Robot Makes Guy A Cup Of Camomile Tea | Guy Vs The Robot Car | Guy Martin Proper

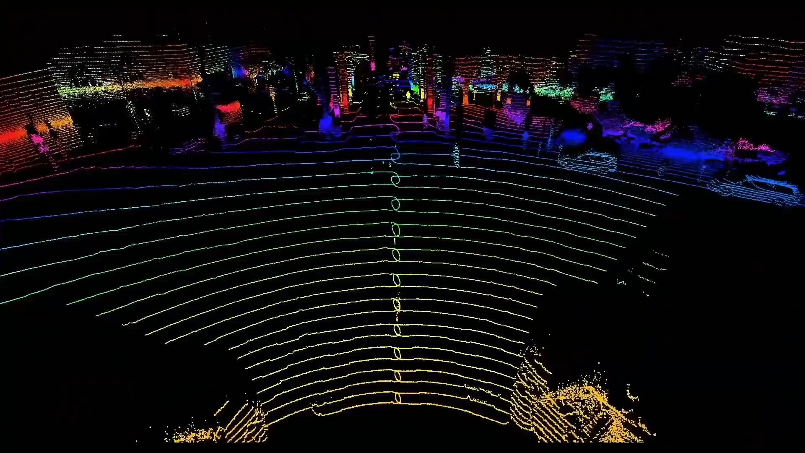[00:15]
Californian tech companies like Luminar think LIDAR is the best way,
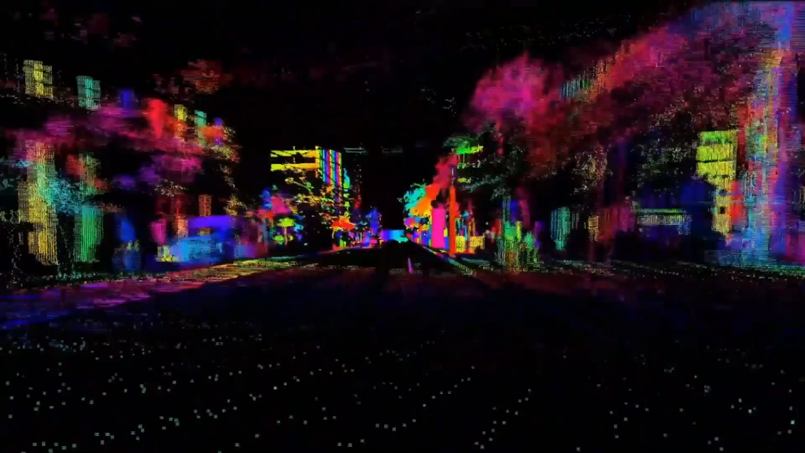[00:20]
which uses a laser beam to measure how far objects are from the car.